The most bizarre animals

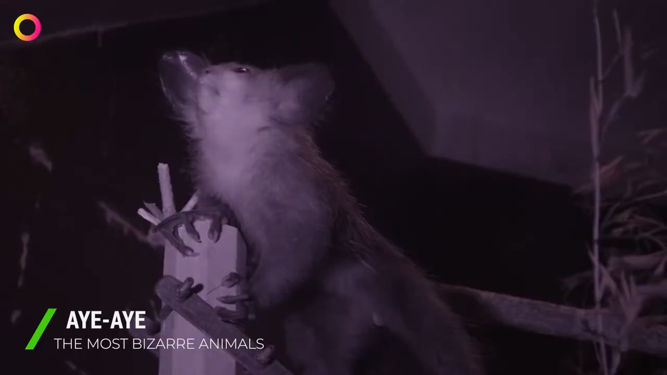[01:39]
Ai Ai A wondrous animal is also called the Dobentonia madagascariensis.
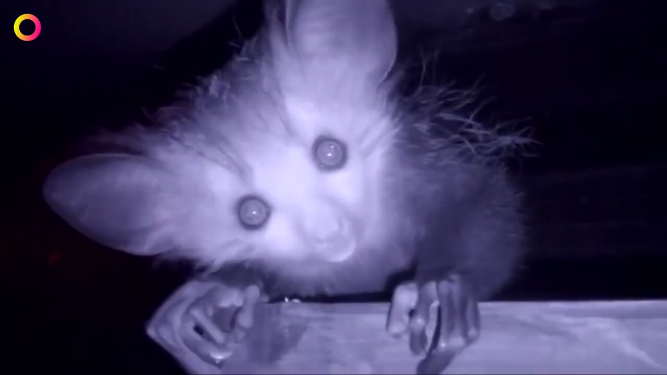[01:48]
The middle finger on the forelimb is especially long.
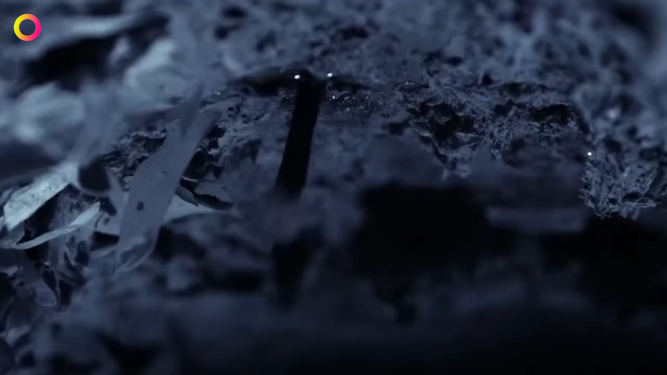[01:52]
It helps the animal to get larvae and insects from under the bark of trees.